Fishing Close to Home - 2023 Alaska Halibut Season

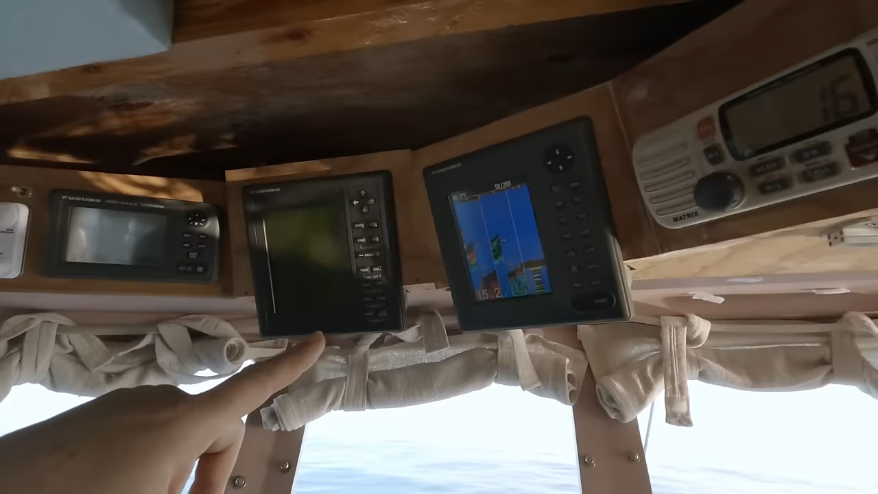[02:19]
some stuff like that, some hard, rough, jaggy kind of bottom.
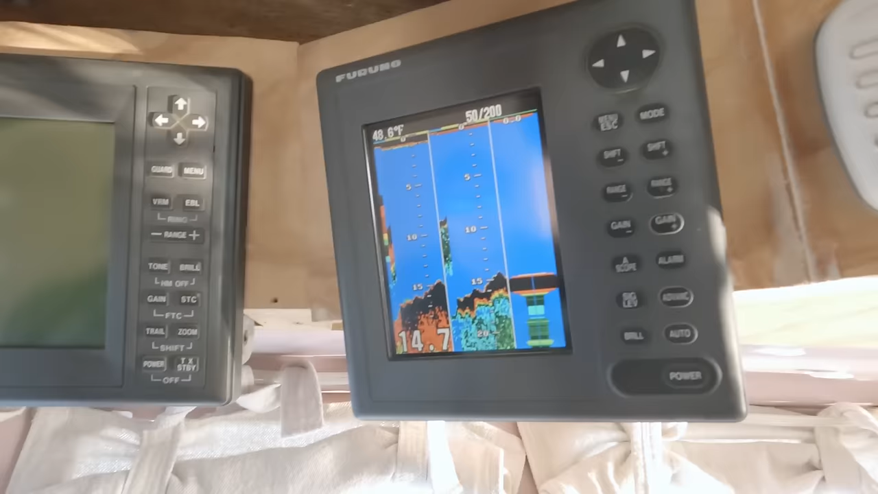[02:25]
I'm probably gonna shoot this one in like, I don't know, 10 to 20.
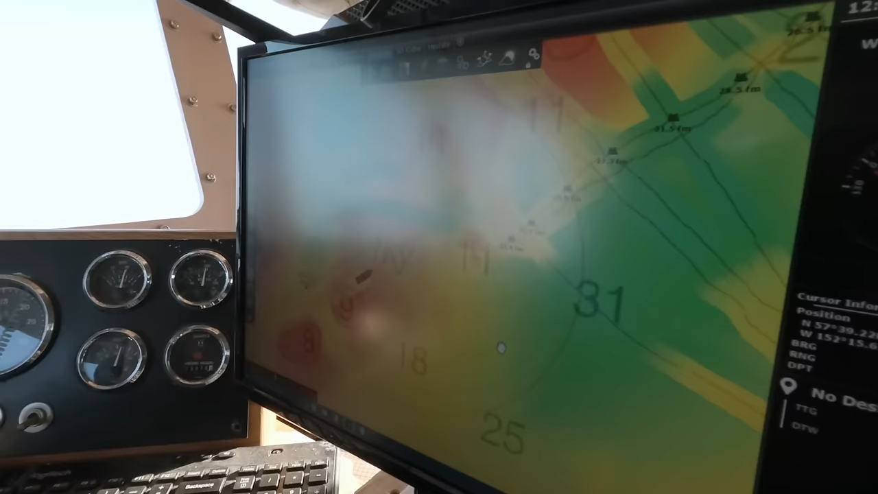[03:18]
The reality is, like, all these spots like this is places that we've run over,
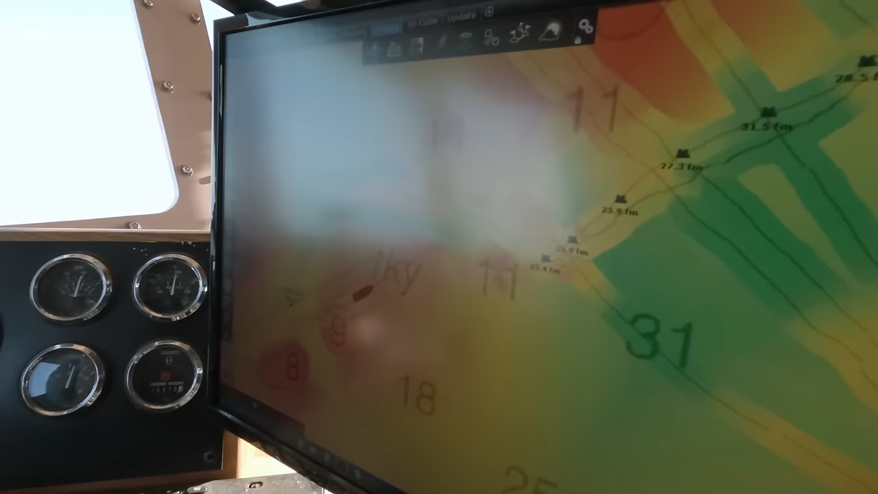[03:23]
and there's deep places and there's shallow places, and so it's really quite interesting.
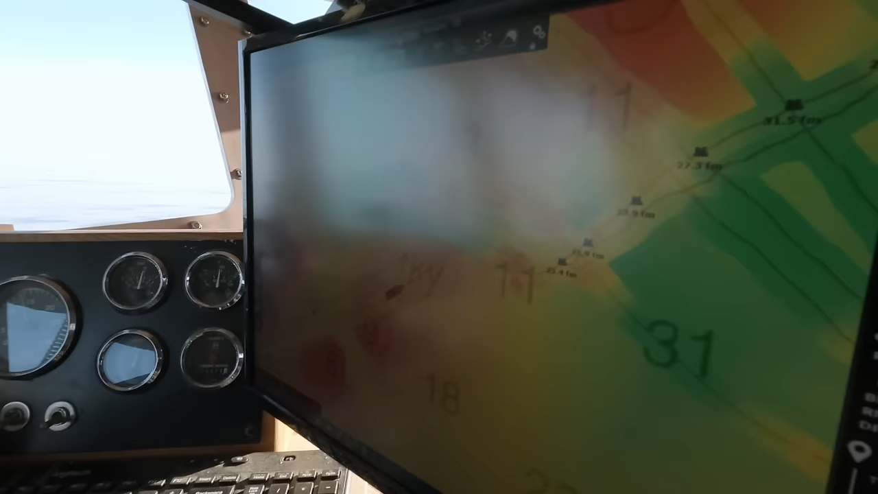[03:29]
And then you can even go into a 3D cube profile like this, which really helps you visualize things.
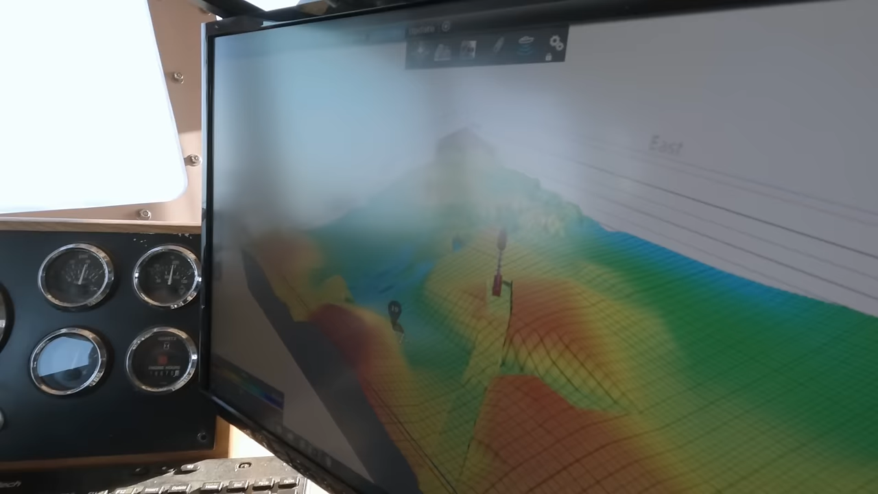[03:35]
So this is actually rewriting the bottom right here, like this swath that we just did.